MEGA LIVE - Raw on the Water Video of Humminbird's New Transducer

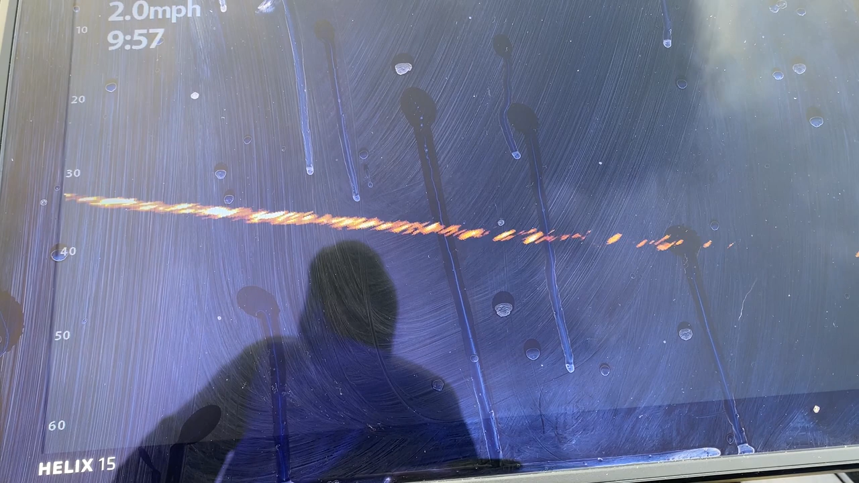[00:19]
On screen: speed 2.0 mph
Alright, we've all been waiting since last November to see actual footage of Mega Live on the water and that time is finally here.
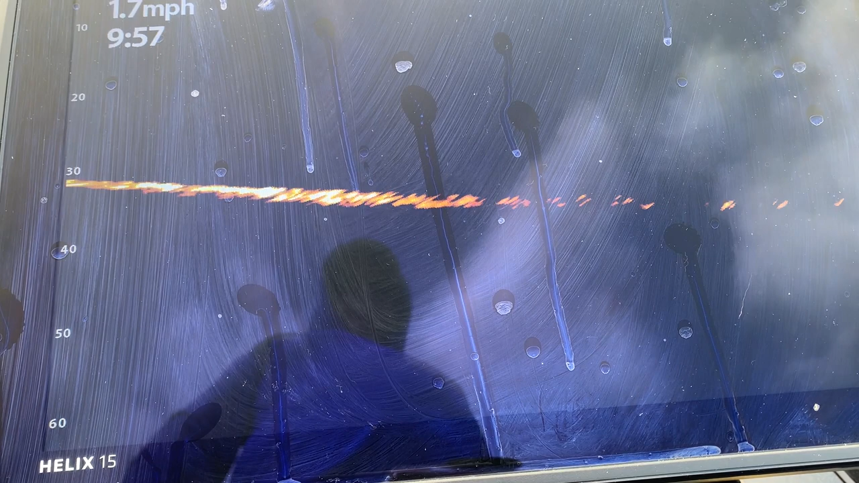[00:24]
On screen: speed 1.7 mph
Hummingbird users are going to have a real-time sonar option to add to their setup.
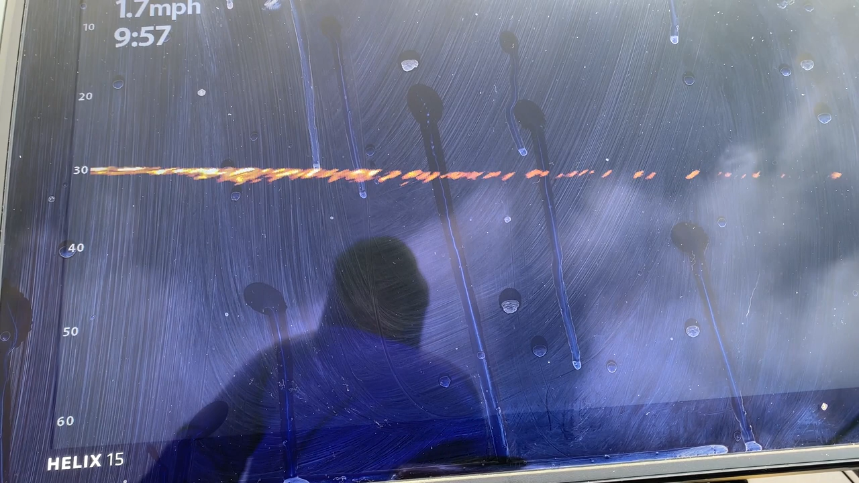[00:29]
On screen: speed 1.7 mph
We're using Mega Live on a Helix 15 in this case with a very dirty screen and I apologize for that, but as I said,
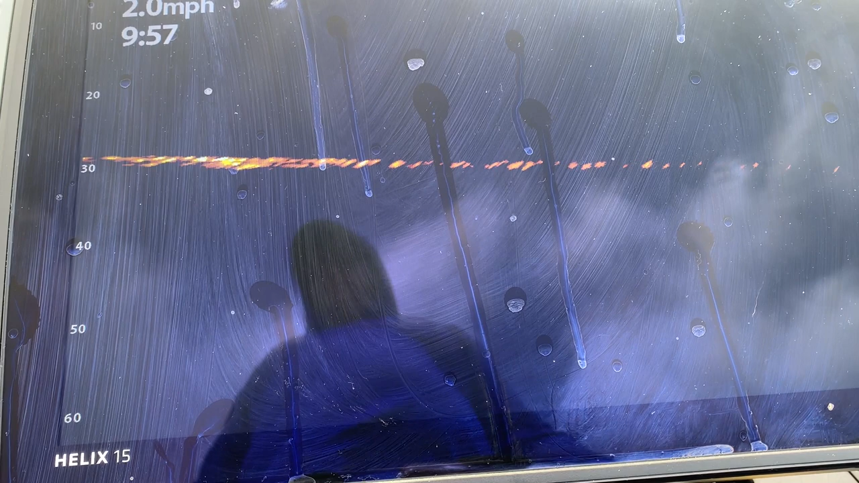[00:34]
On screen: speed 2.0 mph
this video is raw and it is here just to show you the image quality and just kind of how
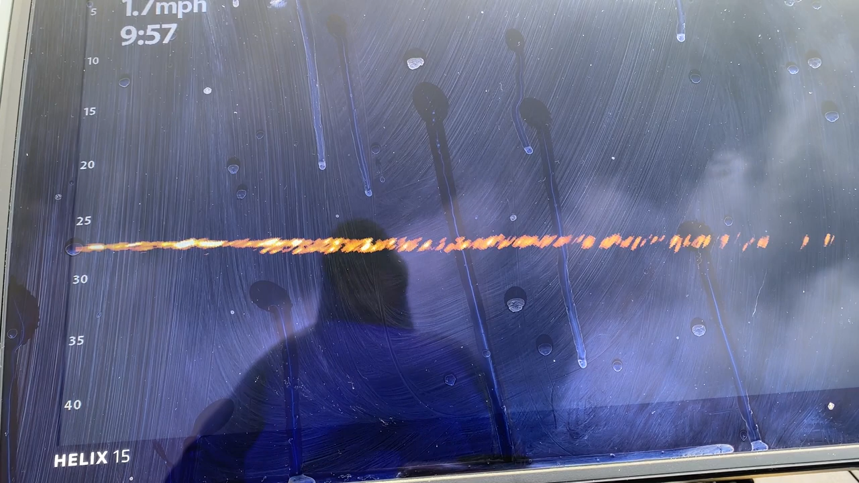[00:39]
On screen: speed 1.7 mph
the Mega Live is going to look when you finally get one on your boat.
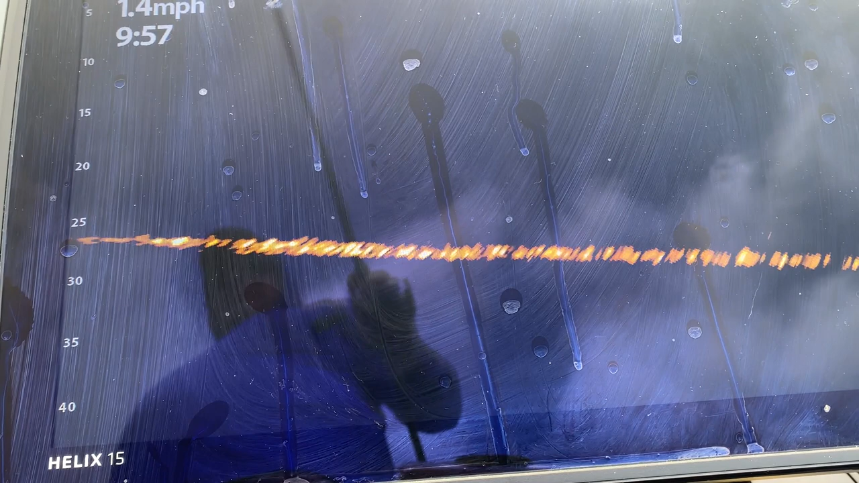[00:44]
On screen: speed 1.4 mph
This is the forward view we're looking at right here and currently in about 25 feet of water here and coming into the screen there, you can see some structure, which as we get a little closer, you're going to see it's definitely a couple boulders.
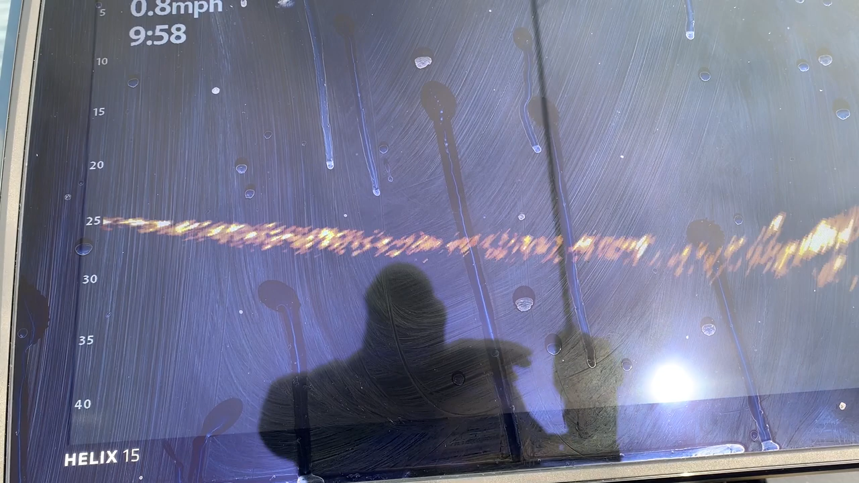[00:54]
On screen: speed 0.8 mph
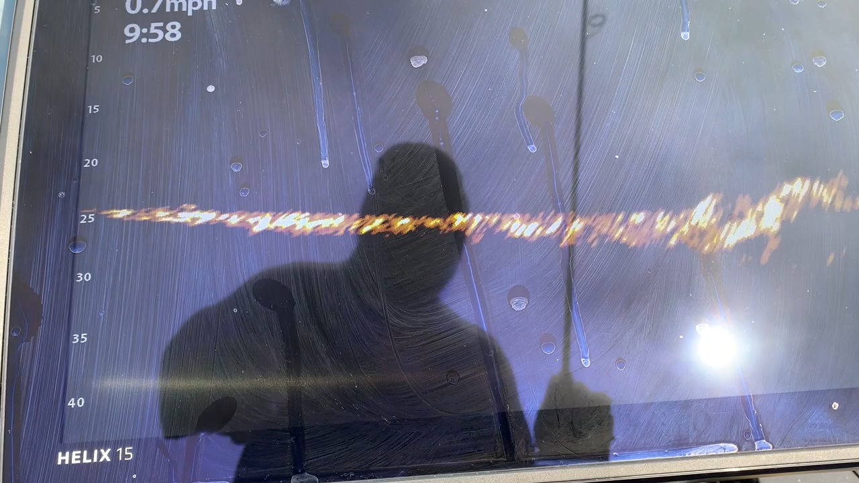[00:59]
You can almost see the, just they're pointing to it there, just the first boulder in line and then as we pan the trolling motor left and right,
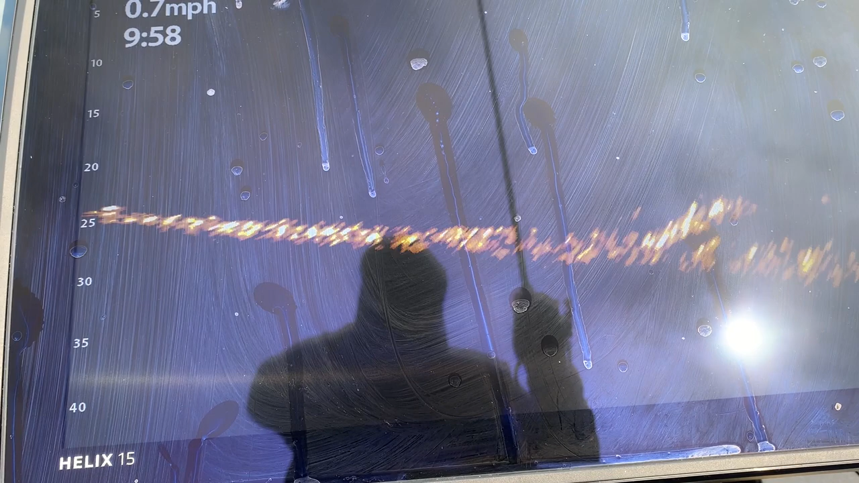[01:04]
On screen: speed 0.7 mph
it looks like there's a fish behind that big boulder there. One great way to use all these real-time sonars,
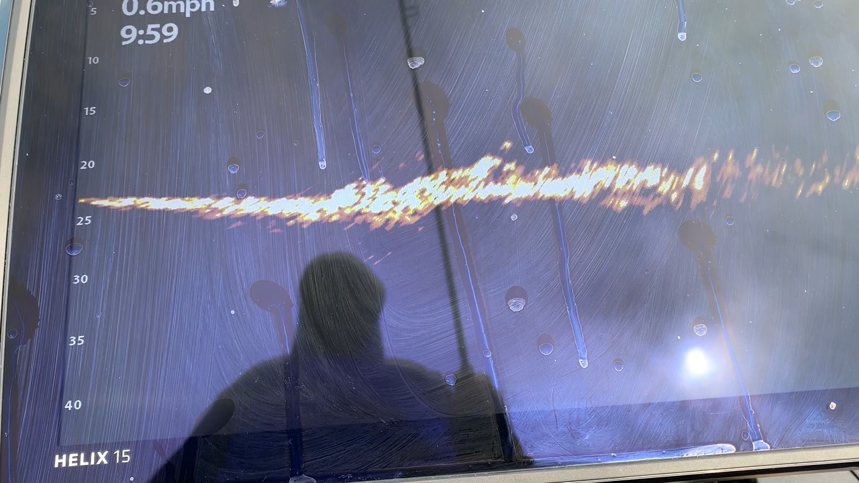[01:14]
On screen: speed 0.6 mph
and I think it's going to be especially true with Mega Live to kind of get an idea of what we're looking at, is just to kind of sweep the trolling motor a little bit just to see what we're looking at and there was a fish right there,
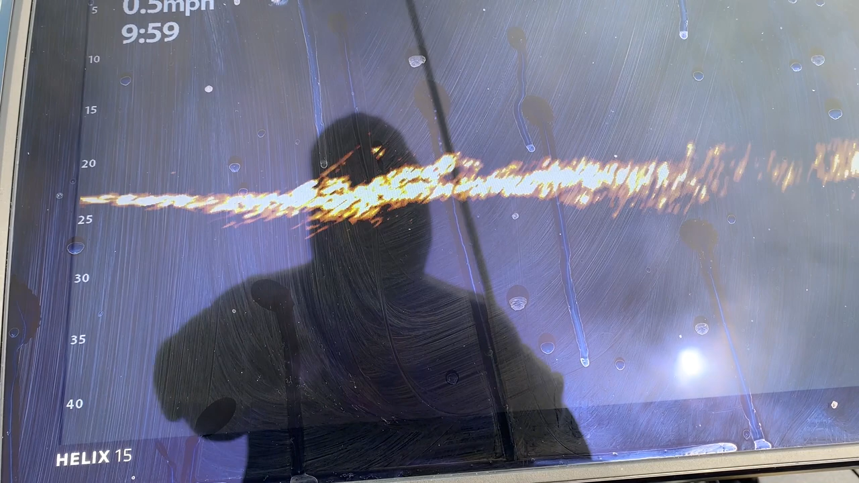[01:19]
you probably caught that before you pointed to it.
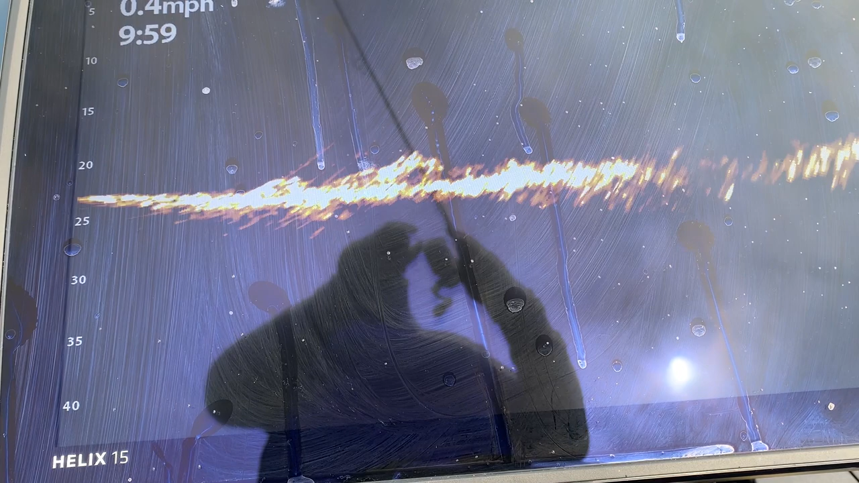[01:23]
On screen: speed 0.4 mph
And you know, that's classic spot in about 20 feet of water, there's a bass sitting right by a boulder.
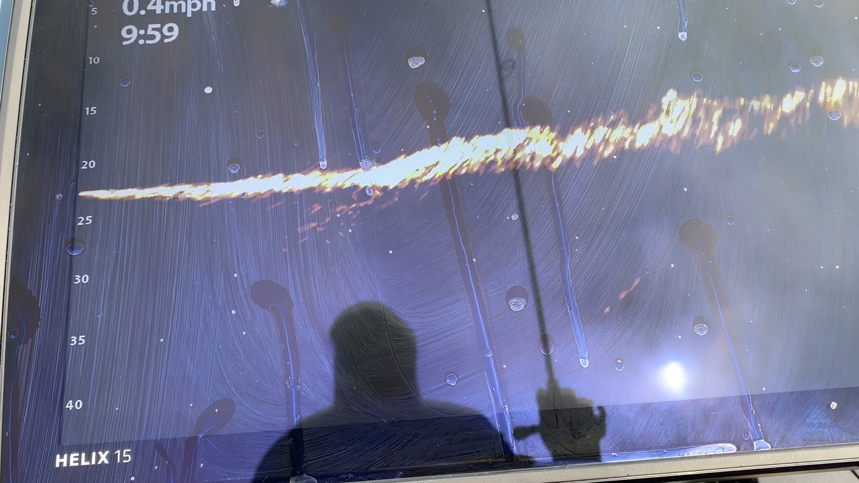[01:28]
On screen: speed 0.4 mph
You can pan the trolling motor a little bit left and right to kind of
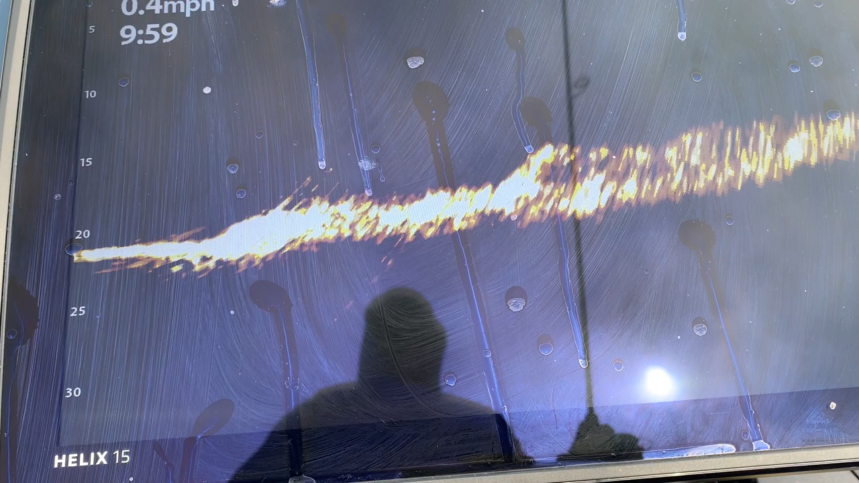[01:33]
On screen: speed 0.4 mph
get an idea of what that structure looks like and almost paint that image.
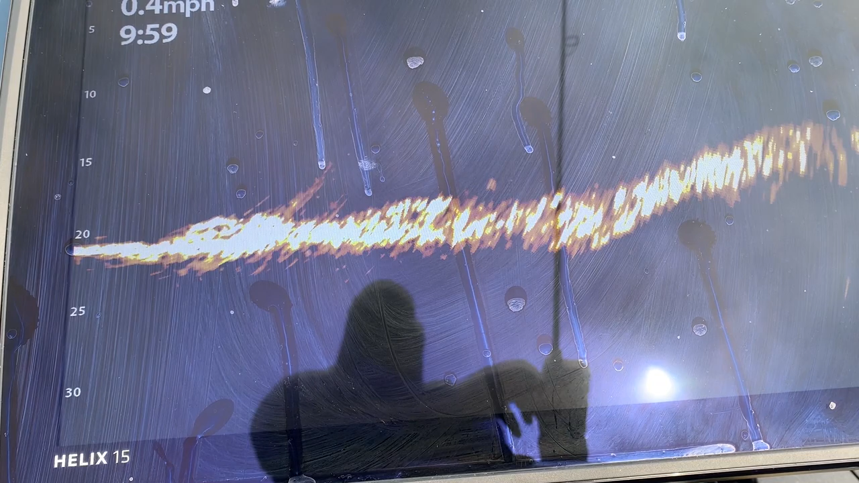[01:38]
On screen: speed 0.4 mph
And while it does disappear right away, it will show you just a little bit more of how that structure
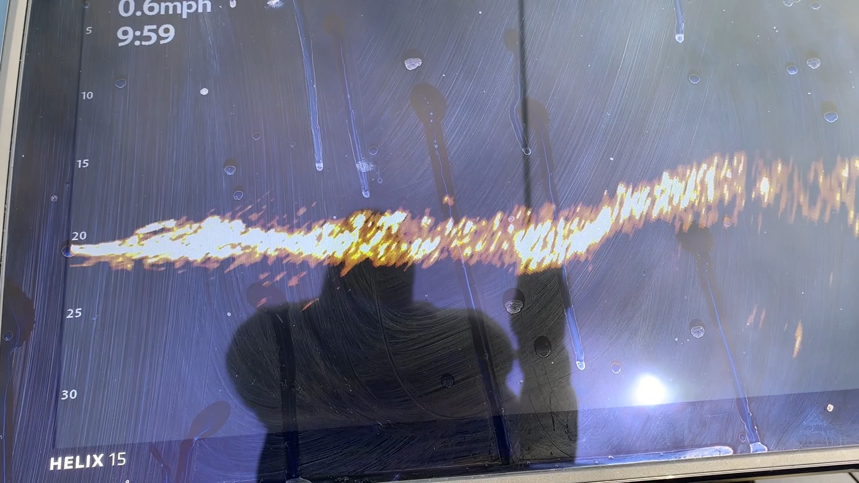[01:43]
On screen: speed 0.6 mph
looks and lays out and it will give you a better idea of what you're actually looking at down there.
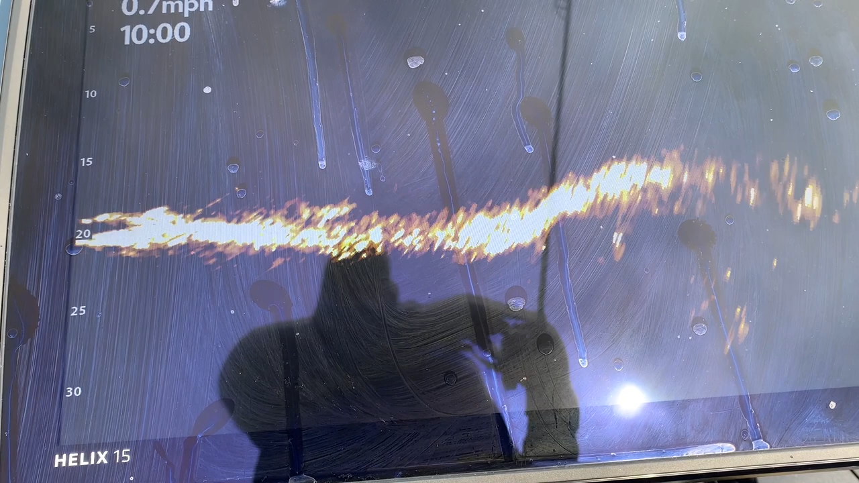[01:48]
On screen: speed 0.7 mph
And right now we can see another fish there and we're getting into a little bit shallower water here as well.
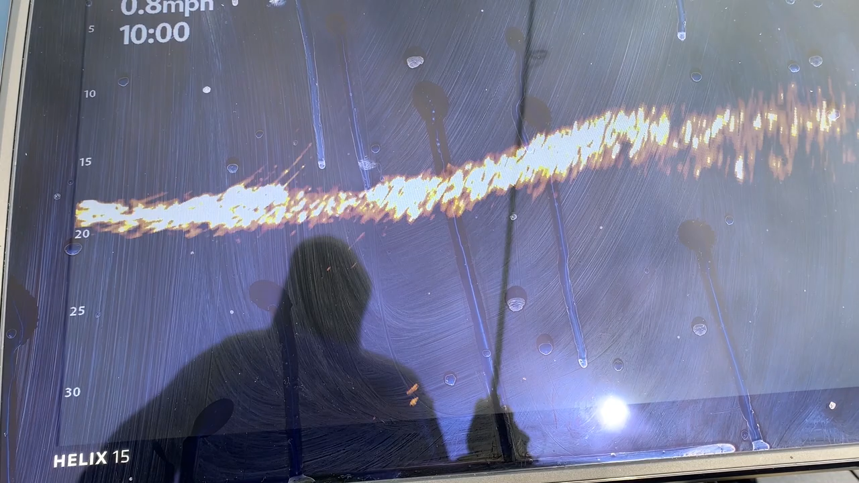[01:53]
On screen: speed 0.8 mph
You can see we're sitting right on a drop-off and again, as we're panning that trolling motor,